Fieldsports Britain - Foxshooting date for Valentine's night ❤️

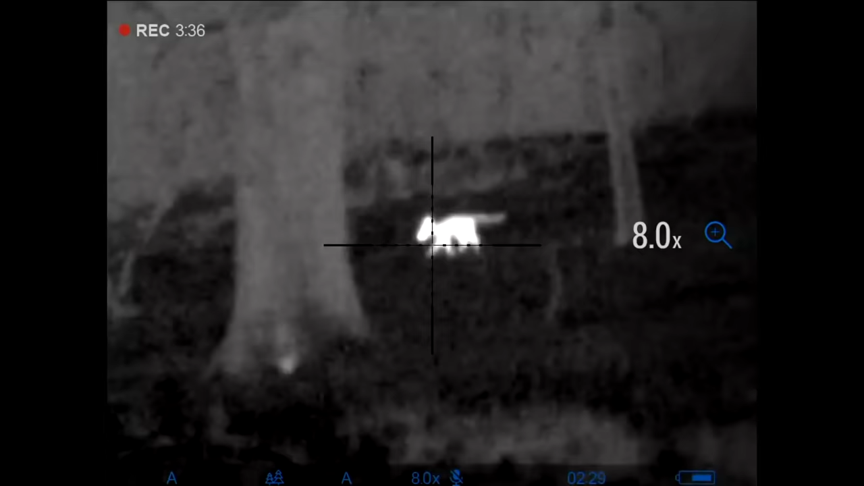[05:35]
So if you're unaware of your ranges from historical shooting it just gives you that little bit of an edge just so you know exactly where you are and again with the identification
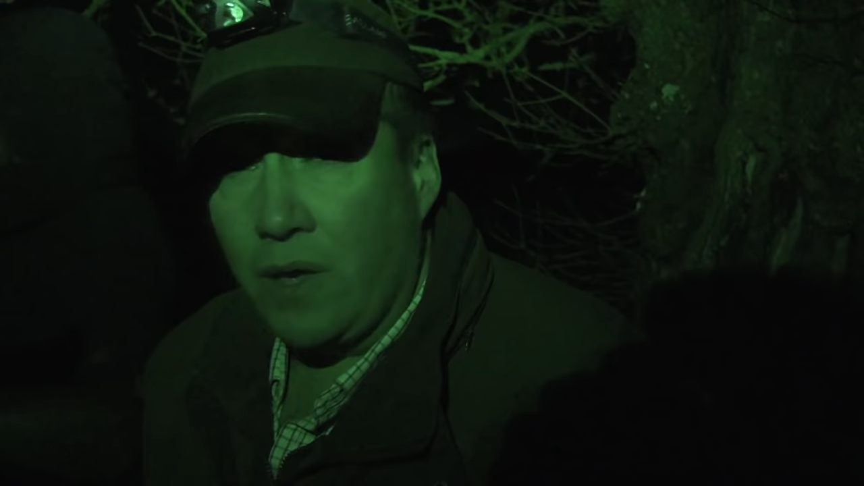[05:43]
on some of the thermal that's coming out now you are able to extend
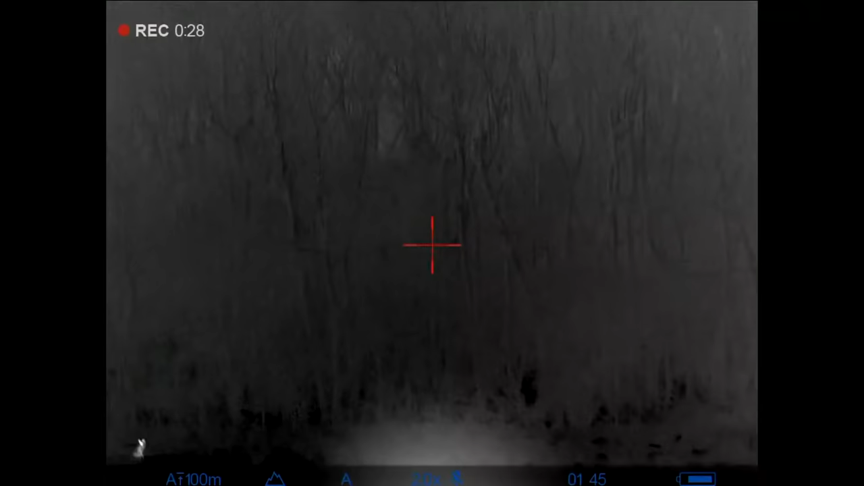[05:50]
your shots but again you do have to be incredibly careful
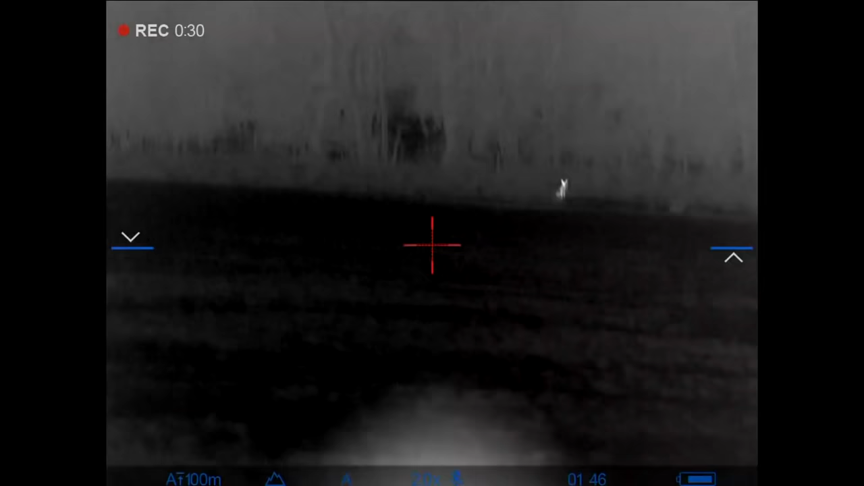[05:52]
because you can you know even with the kit we've got now you do still need to make sure
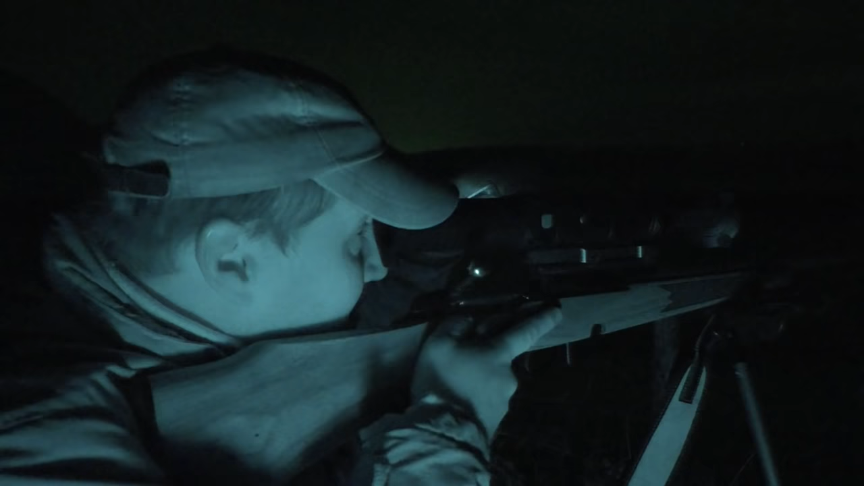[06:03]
We've got something moving down there, I'm just going to zoom into it,
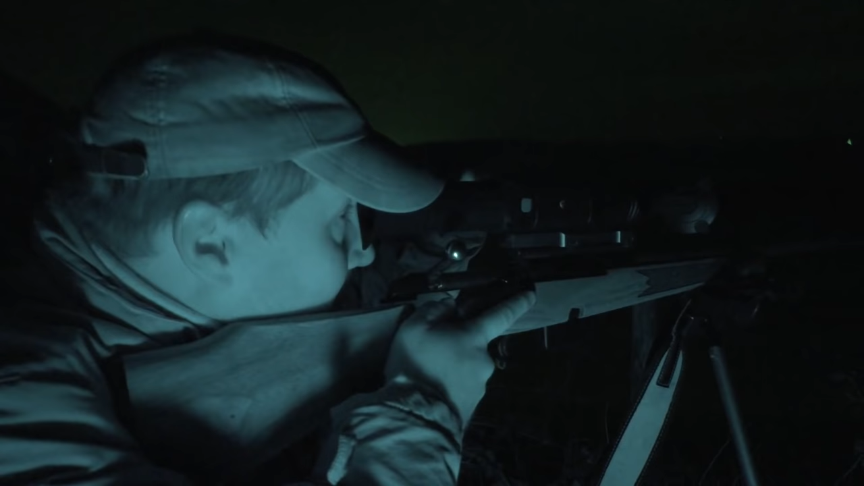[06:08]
I'll press record so you can see it, we'll just zoom in there, let's see what that is, I'll just try and focus it a little bit, okay can't quite work that out but we should be able to ping a range on it, so let's just see how far that is,
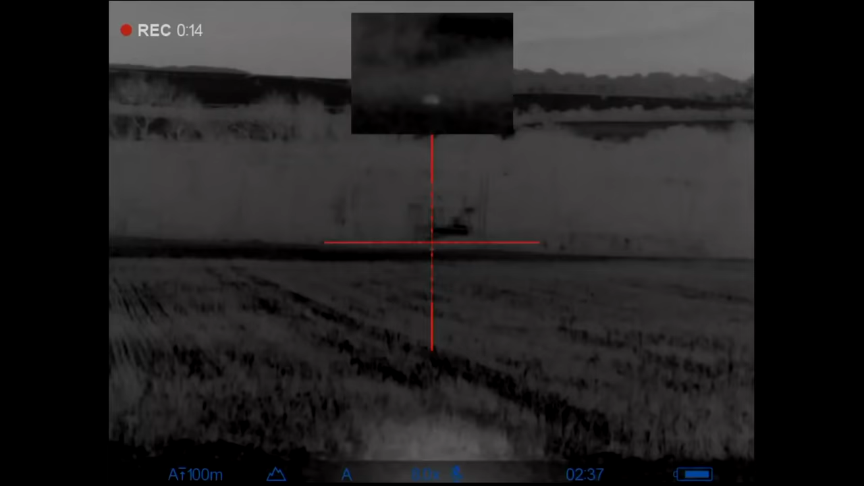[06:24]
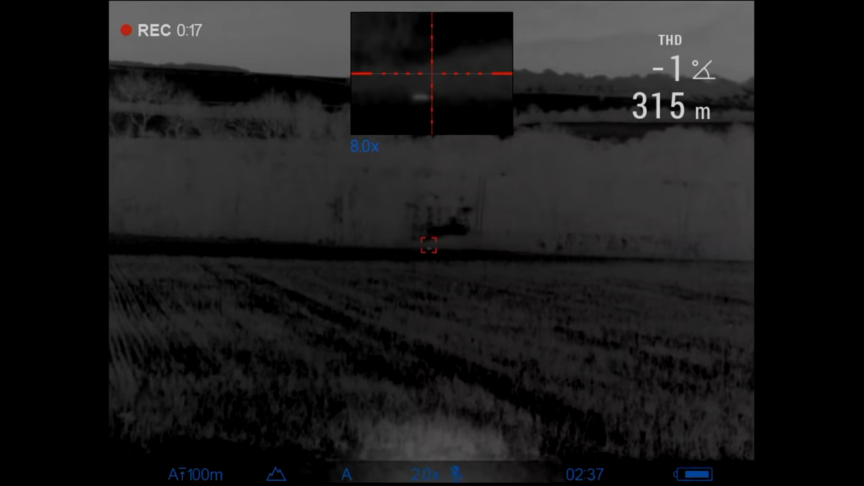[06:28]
so that's 315 metres down there,
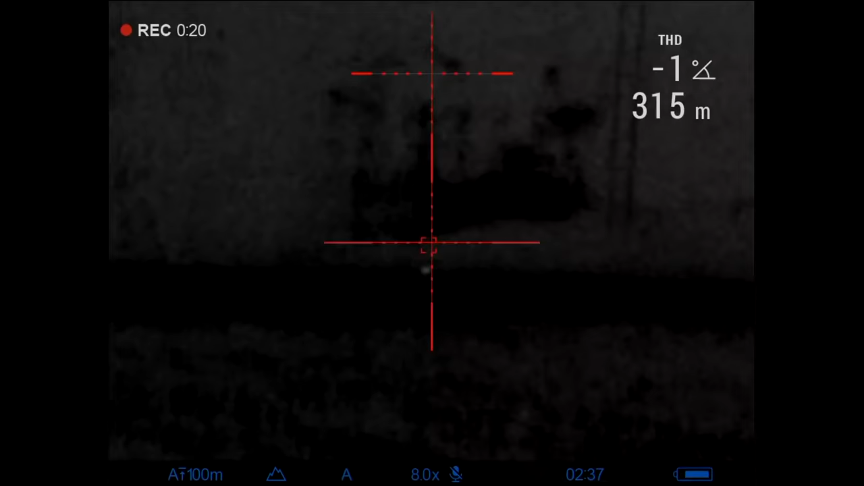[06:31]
I think actually that
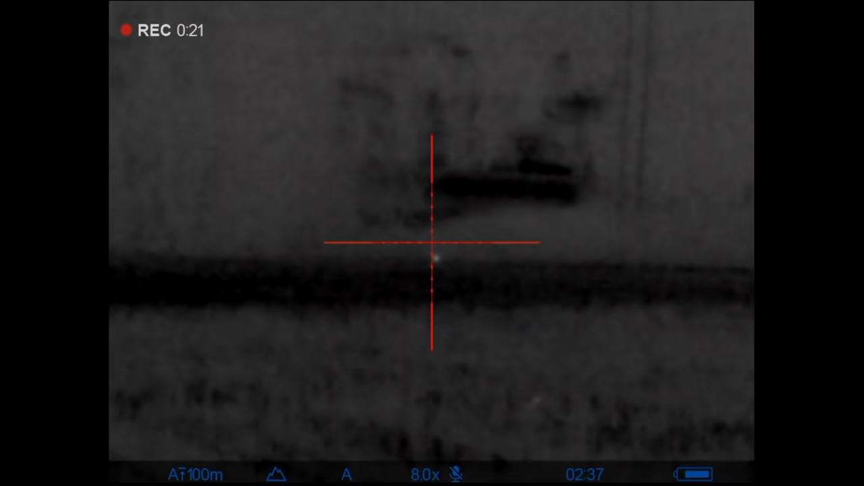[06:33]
is a rabbit in that range so we'll just go through, so we're on eight times mag now, 16 times mag, I think that's a rabbit,
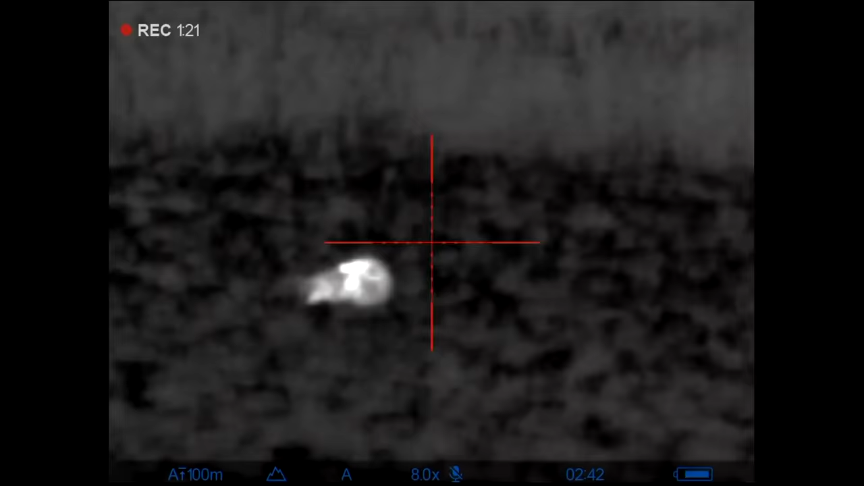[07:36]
so we just had fox number three come in and
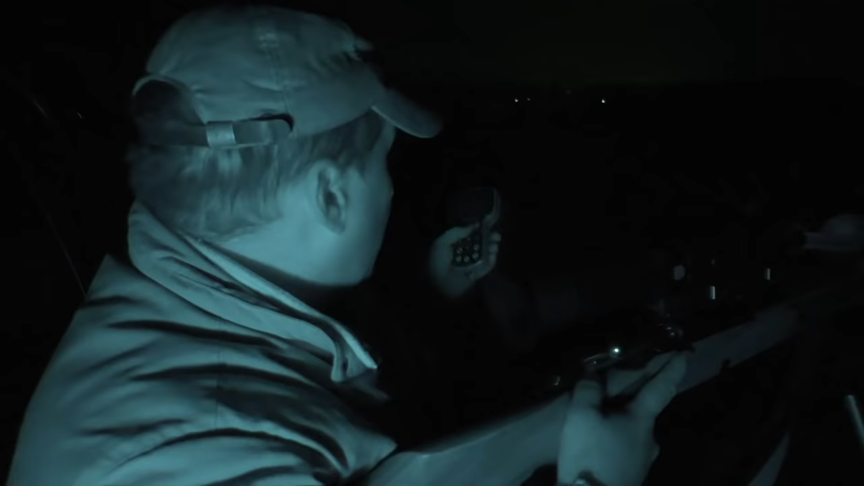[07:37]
we didn't spot that literally until it was right on us.
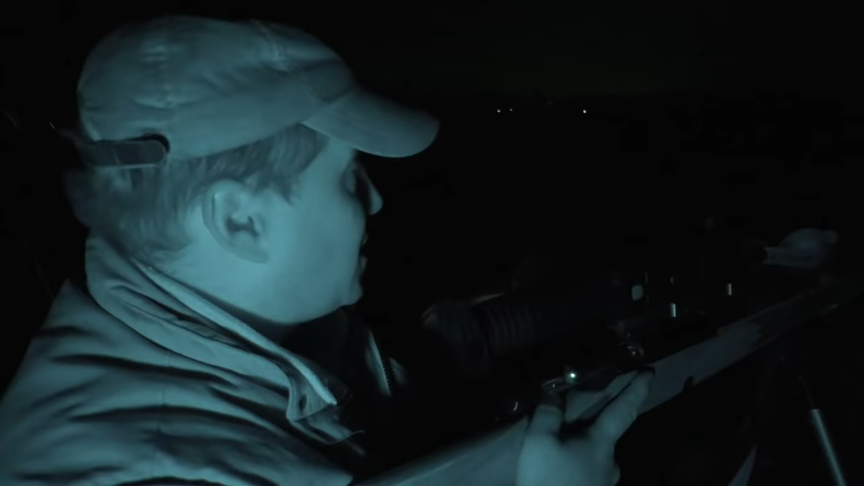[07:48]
then went into the field and then just couldn't quite figure out what was going on.
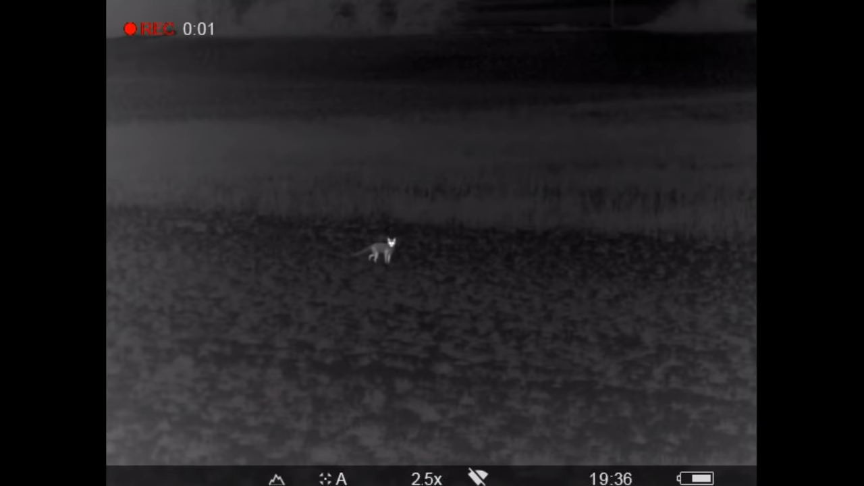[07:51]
We were just sitting behind the car so it obviously wasn't too sure what was happening.
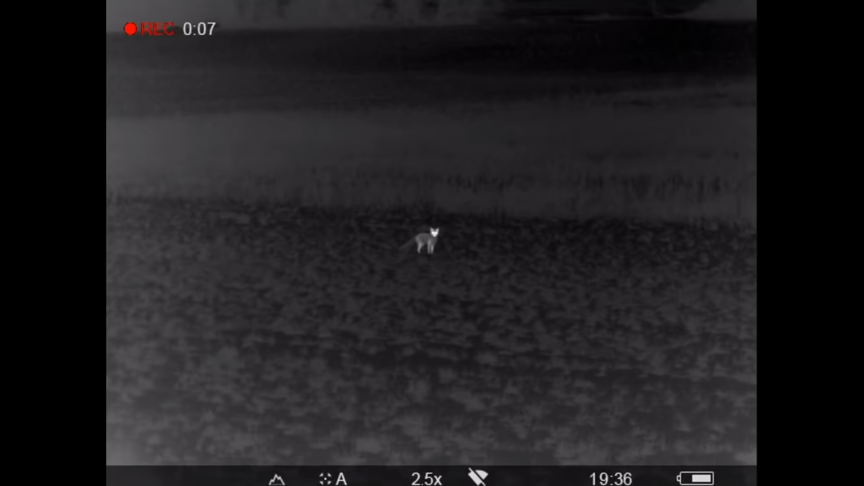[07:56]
And again, this is the thing, if you're not using lamps,